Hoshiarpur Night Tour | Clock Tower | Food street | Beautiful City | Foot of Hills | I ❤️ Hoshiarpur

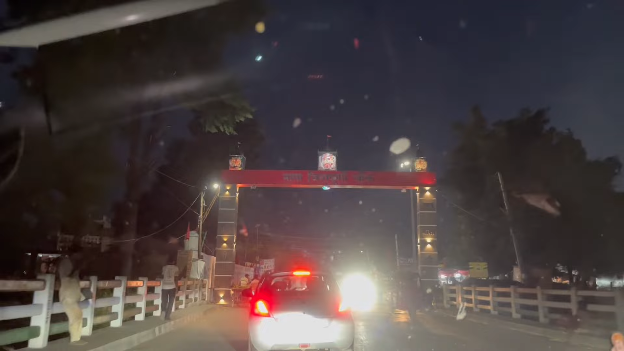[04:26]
ਮਾਤਾ ਚਿੰਤਪੁਰਨੀ ਜੀ ਦਾ ਗੇਟ ਲੱਗਾ ਹੋਇਆ ਜੀ, ਆਪਾਂ ਹੁਸ਼ਿਆਰਪੁਰ ਐਂਟਰ ਕਰਨ ਲੱਗੇ ਆ,
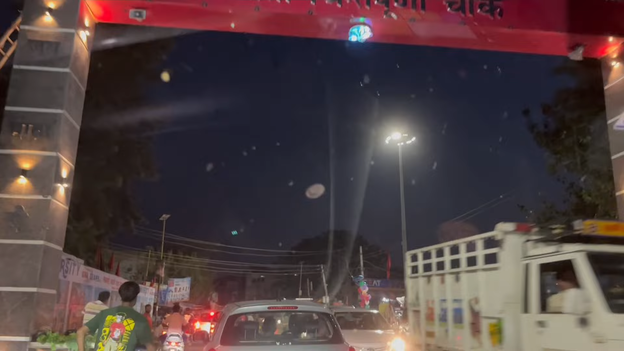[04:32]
ਤੇ ਆ ਜਾਓ ਤੁਹਾਨੂੰ ਦਿਖਾਈਏ ਰੌਣਕ ਮੇਲਾ ਕੀ ਵਧੀਆ ਤੋਂ ਵਧੀਆ। ਲਓ ਜੀ, ਦੇਖ ਸਕਦੇ ਸਬਜ਼ੀ ਮੰਡੀ ਹੁਸ਼ਿਆਰਪੁਰ ਦੀ, ਪੂਰਾ ਟ੍ਰੈਫਿਕ ਜਾਮ ਹੋਇਆ ਪਿਆ। ਤੇ ਛੋਟੀਆਂ ਛੋਟੀਆਂ ਕਲਿਪਸ ਤੁਹਾਨੂੰ ਨਾਲ ਦੀ ਨਾਲ ਮਿਲਦੀਆਂ ਰਹਿਣਗੀਆਂ ਵੀਡੀਓ ਦੇ ਵਿੱਚ,
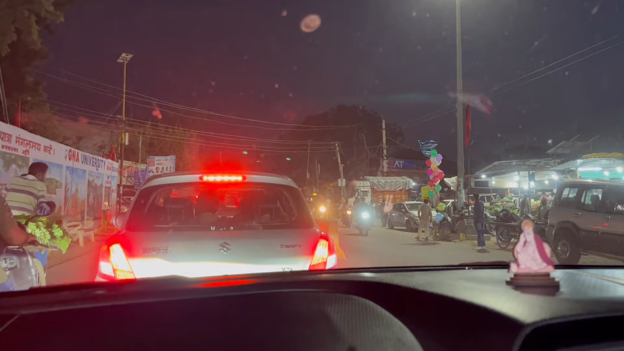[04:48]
ਤੇ ਤੁਹਾਨੂੰ ਪੂਰਾ ਹੁਸ਼ਿਆਰਪੁਰ ਦਾ ਅੱਜ ਟੂਰ ਕਰਾ ਰਹੇ ਹਾਂ।
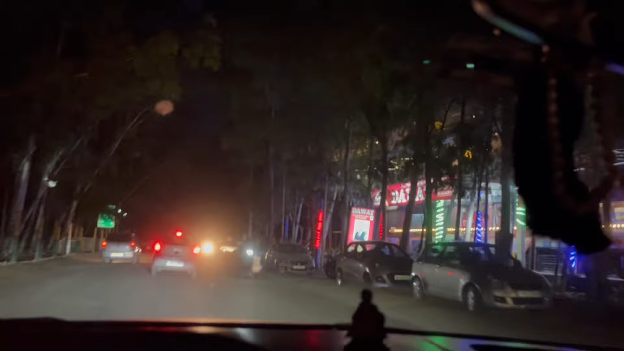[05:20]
ਠੀਕ ਹੈ ਜੀ, ਲਓ ਜੀ ਦਾਵਤ ਰੈਸਟੋਰੈਂਟ ਆਇਓ, ਤੁਹਾਨੂੰ ਈਕੋ ਪਾਰਕ ਦਾ ਗੇਟ ਦਿਖਾਉਂਦੇ। ਈਕੋ ਪਾਰਕ ਦਾ ਗੇਟ ਬੜਾ ਵਧੀਆ, ਗੇਟ ਬਹੁਤ ਵਧੀਆ ਬਣਾਇਆ, ਸਪੈਸ਼ਲੀ ਗੇਟ ਦੀ ਤਾਂ ਤਾਰੀਫ ਕਰਨੀ ਪੈਂਦੀ ਆ।
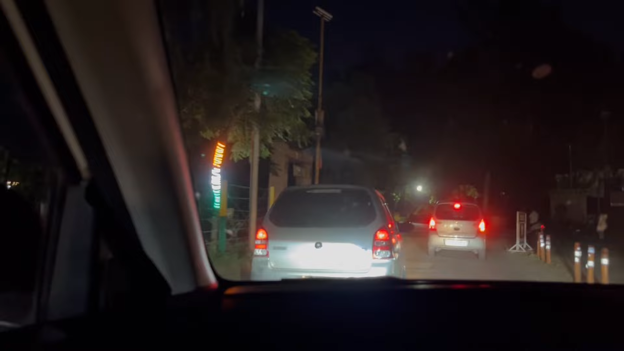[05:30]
ਇਹ ਇਹਨਾਂ ਨੇ ਸਪੈਸ਼ਲੀ ਬਾਹਰੋਂ ਸੱਦੇ ਸੀ। ਲਓ ਜੀ ਈਕੋ ਪਾਰਕ ਦਾ ਗੇਟ ਦੇਖੋ ਜੀ।
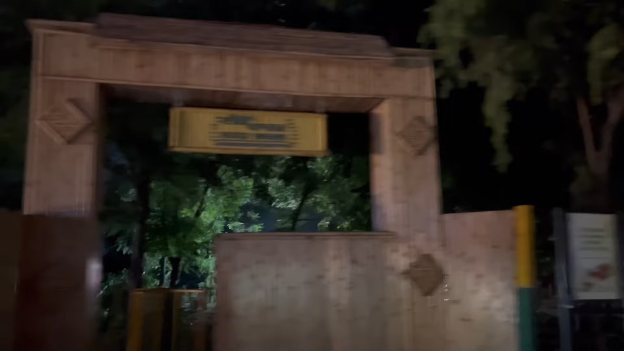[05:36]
ਲਓ ਜੀ, ਹੁਣ ਆਪਾਂ ਜਾ ਰਹੇ ਹਾਂ ਜੀ ਸ਼ਿਮਲਾ ਪਹਾੜੀ ਵੱਲ ਨੂੰ।
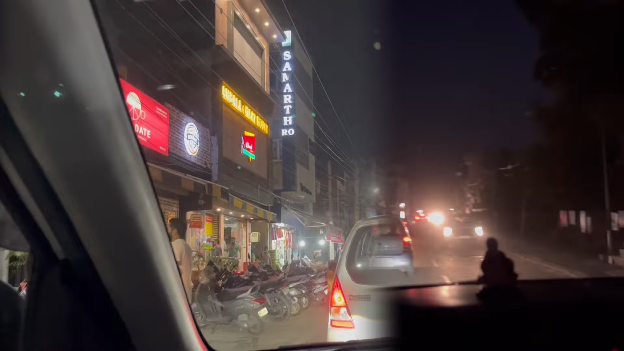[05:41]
ਲਓ ਜੀ ਫਰੈਂਡਸ, ਬਹਾਦਰਪੁਰ ਚੌਂਕ ਆਪਾਂ ਪਹੁੰਚ ਚੁੱਕੇ ਹਾਂ ਜੀ।
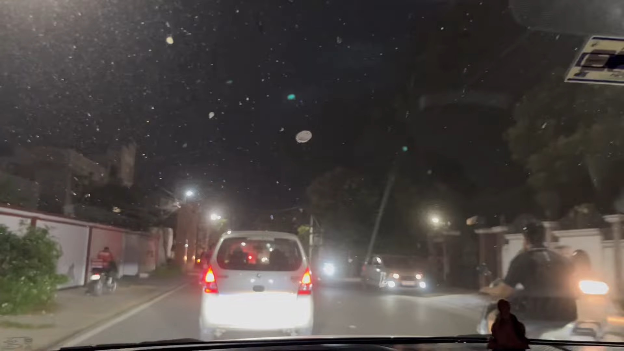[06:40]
ਲਓ ਜੀ ਫਰੈਂਡਸ, ਮੇਅਰ ਹਾਊਸ ਦੇ ਬਾਹਰ ਪਹੁੰਚ ਚੁੱਕੇ ਹਾਂ, ਸ਼ਿਮਲਾ ਪਹਾੜੀ ਆ ਗਈ ਆ।
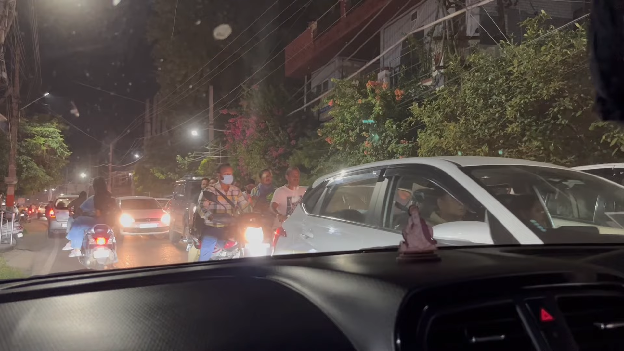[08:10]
ਕਿੱਦਾਂ ਨਿਕਲੂਗੀ ਗੱਡੀਆਂ? ਆ ਦੇਖੋ ਜੀ ਲਾਈਨ ਦੇ ਵਿੱਚ ਚਲੋ ਹੈਗੇ ਆ, ਫੇਰ ਵੀ ਆ ਦੇਖੋ ਦੇਖੋ ਕੀ ਕਹਿ ਸਕਦੇ ਯਾਰ। ਲਓ ਜੀ ਸੈਮਸੰਗ ਦਾ ਸ਼ੋਰੂਮ ਆ ਗਿਆ। ਮੰਦਿਰ ਦਾ ਕੀ ਨੇਮ ਹੈਗਾ ਆ? ਪੰਜਮੁਖੀ।
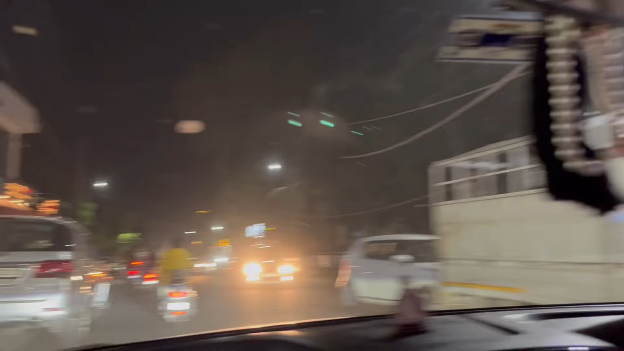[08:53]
ਫਿਲਿਪਸ ਕਿਆ ਬਾਤ ਹੈ, ਚਾਹ ਸੁੱਟਾ ਵਾ, ਮੈਕਡੋਨਲਡਸ ਵੀ ਆ ਰਿਹਾ ਭਾਜੀ।
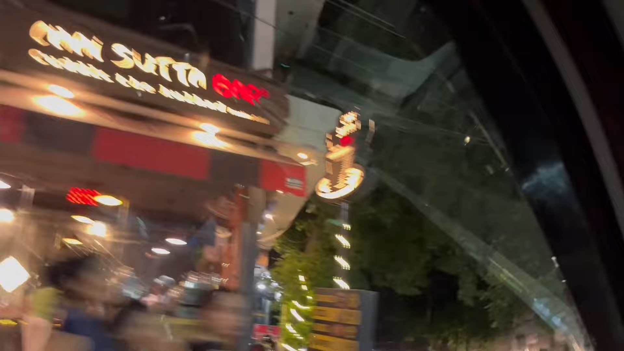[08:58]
ਯਾਰ ਆਪ ਭਾਜੀ ਹੁਣਾਂ ਨਾਲ ਸੰਪਰਕ ਕਰ ਸਕਦੇ ਆ ਮੈਕਡੋਨਲਡਸ ਦੀ।
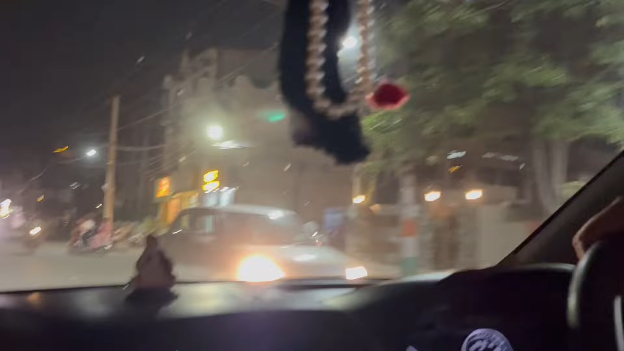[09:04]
ਕਿਆ ਬਾਤ ਹੈ, ਬੈਲਜੀਅਮ ਵੇਫਰ ਉਹ ਜੀ, ਰਿਲਾਇੰਸ ਰਿਲਾਇੰਸ ਸਮਾਰਟ ਯਾਰ। ਕਰੰਚਰ ਕਿੱਦਾਂ ਟਰਾਈ ਕੀਤਾ ਕਿਸੇ ਨੇ?
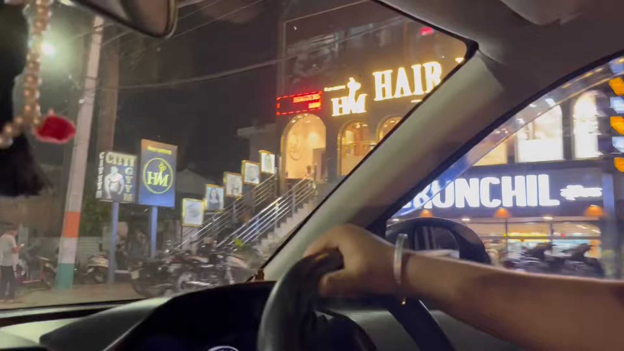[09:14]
ਨਾ ਭਾਜੀ। ਫਰੈਂਡਸ ਆ ਗਿਆ ਹੁਣ ਤੁਹਾਨੂੰ ਫਰੂਟ ਸਟਰੀਟ ਲੈ ਕੇ ਜਾ ਰਹੇ ਹਾਂ ਆਪਾਂ। ਕਿਆ ਬਾਤ ਹੈ, ਨਿਊਲੀ ਡਿਵੈਲਪ ਹੋਈ ਆ ਜੀ, ਇੰਡੀਆ ਚ ਮੋਸਟ ਕਲੀਨੈਸਟ ਫੂਡ ਸਟਰੀਟ ਆ ਜੀ ਹੁਸ਼ਿਆਰਪੁਰ ਚ। ਲਓ ਜੀ ਤੁਹਾਨੂੰ ਇੱਥੋਂ ਲੈ ਕੇ ਚਾਈਨੀਜ਼ ਤੋਂ ਲੈ ਕੇ ਸਾਊਥ ਇੰਡੀਅਨ,
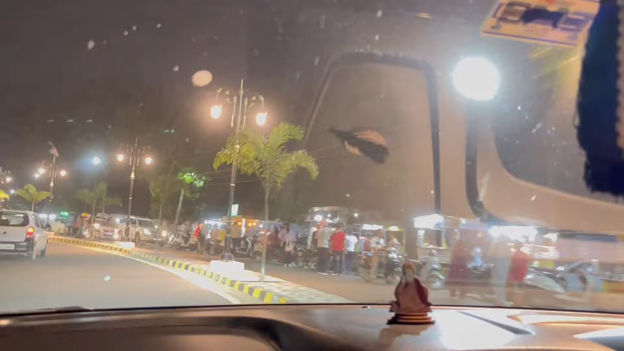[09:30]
ਮਤਲਬ ਆਪਣਾ ਨਾ ਜੰਮੂ ਤੋਂ ਲੈ ਕੇ ਥੱਲੇ ਸਾਊਥ ਆਪਣੇ ਸਾਊਥ ਤੱਕ ਜੋ ਜੋ ਆਈਟਮ ਮਿਲਦੀਆਂ ਸਾਰੀਆਂ ਮਿਲੂਗੀਆਂ ਜੀ ਇੱਥੇ। ਟੈਕੋਸ ਟਰਾਈ ਕਰਨੇ? ਟੈਕੋਸ ਟਰਾਈ ਕਰਦੇ ਆ, ਚਲੀਏ ਯਾਰ।
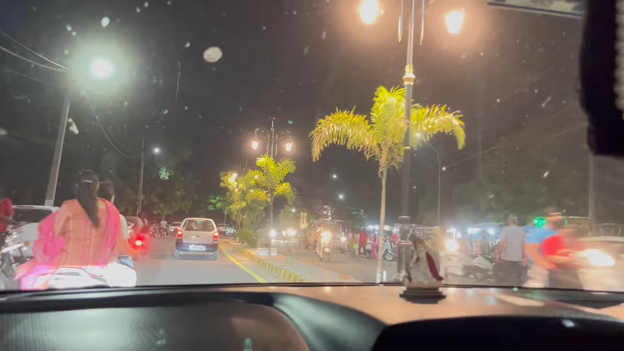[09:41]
ਲਾਓ ਸਾਈਡ ਤੇ ਪਾਰਕਿੰਗ ਚ ਫੇ ਇੱਕ ਤਰ੍ਹਾਂ ਦਾ ਗੇੜੀ ਰੂਟ ਆ ਜੀ ਹੁਸ਼ਿਆਰਪੁਰ ਦਾ। ਬਬਲਸ ਕਿਆ ਬਾਤ ਹੈ,
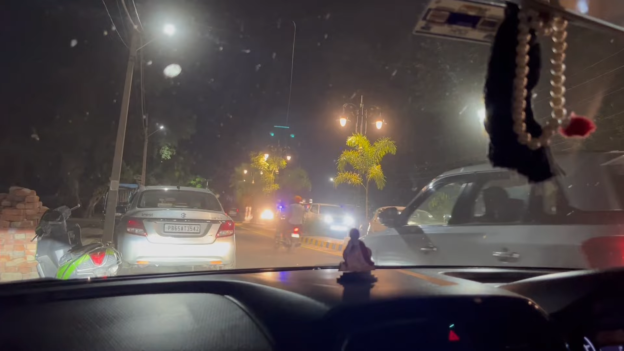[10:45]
ਗੱਡੀਆਂ ਲੱਗ ਰਹੀ ਸੀ ਟਰੈਕਟਰ ਦੇ ਉੱਤੇ ਤੇ ਬੰਦੇ
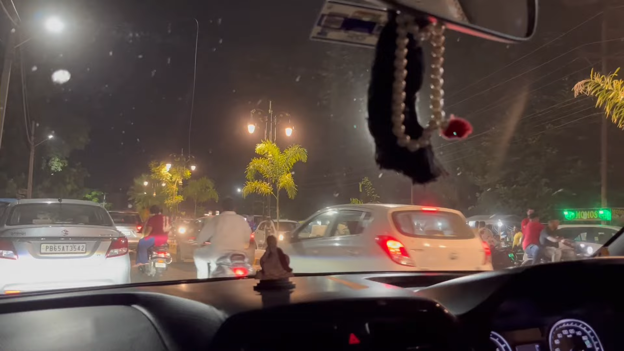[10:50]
ਬਿਠਾਏ ਉਹਨਾਂ ਨੇ ਗੱਡੀ 'ਚ ਤੇ ਟਰੈਕਟਰ 'ਤੇ ਬੈਠੇ ਆ ਪੁਲਿਸ ਵਾਲੇ ਤੇ ਲੈ ਗਏ ਆ ਟਰੈਕਟਰ ਨੂੰ। ਯਾਰ ਦੂਜੇ ਟਰੈਕਟਰ ਚੱਕ ਲਿਆ ਨਾ ਫਿਰ ਤਾਂ ਇਹਨਾਂ ਨੇ, ਦੂਜਾ ਲੈ ਗਏ ਜੀ ਟਰੈਕਟਰ ਇੱਥੇ ਨਾ।
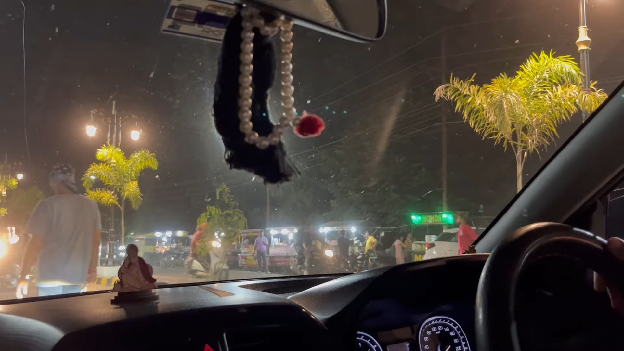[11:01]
ਟਰੈਕਟਰ ਗੱਡੀ ਨਾਲ ਆਏ ਕਰੋ ਯਾਰ ਦੋਸਤੋ, ਫੇਲ ਆਈ ਜਾਣਾ ਚੱਕ ਕੇ, ਤੀਜਾ ਫੇਲ ਆਈ ਜਾਣਾ ਜੀ ਕੋਈ ਹੋਰ ਆ ਗਿਆ ਤਾਂ। ਪਹਿਲੇ ਨਾ ਗੇੜੀ 2 ਲਾਣ ਦਿੰਦੇ ਬੰਦੇ ਨੂੰ, ਫਿਰ ਤੀਜੀ ਗੇੜੀ 'ਤੇ ਲੈ ਜਾਂਦੇ ਟਰੈਕਟਰ ਚੱਕ ਕੇ ਬੰਦੇ ਸਮੇਤ।